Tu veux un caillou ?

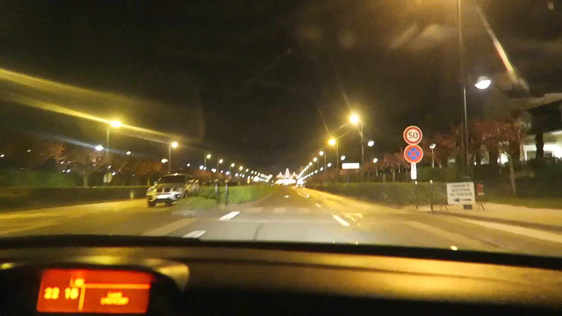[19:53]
Attendez, je vais vous faire un zoom.
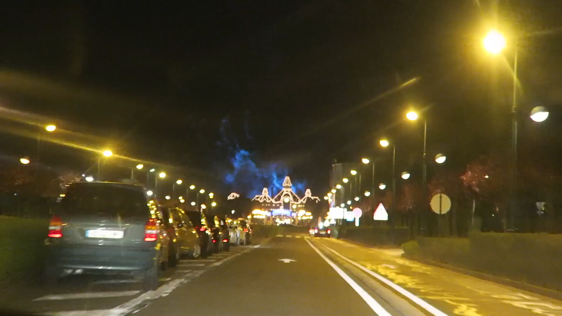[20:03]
Bon, il vient de laver ses vitres, mais comme il s'est garé en dessous de, d'un arbre devant chez moi, et bah ça a mis des trucs chelous. Du coup, voilà. Ah, on voit pas très bien.
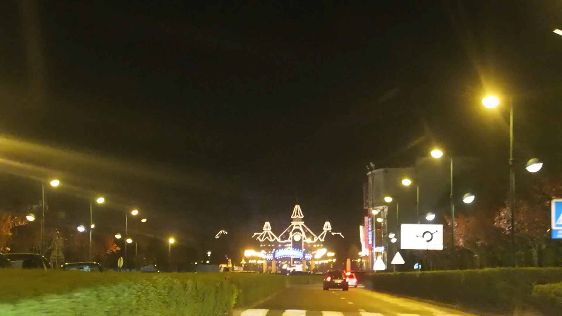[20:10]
Je pense que c'est fini. Ah ouais, je crois que c'est fini en plus.
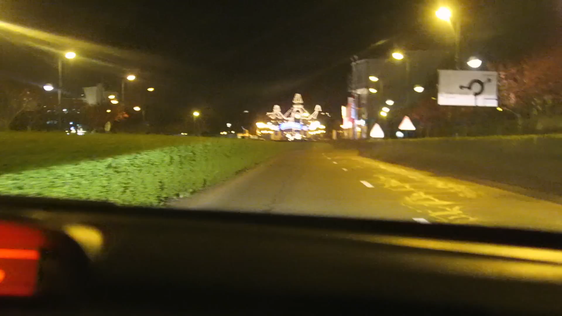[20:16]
Donc, on est allé chercher Flo qui est juste derrière. Attendez, je vais vous le montrer. Je dézoome d'abord.
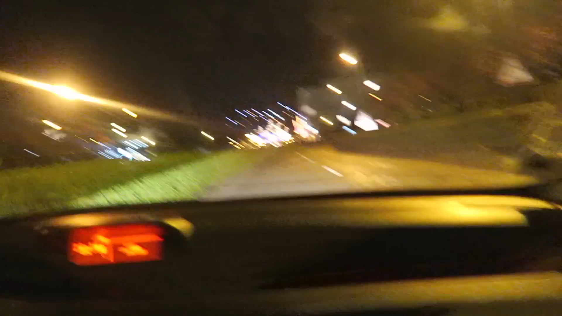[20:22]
Oh merde, comme par hasard. Bon, il y a encore les feux d'artifice. Bon, il est juste derrière.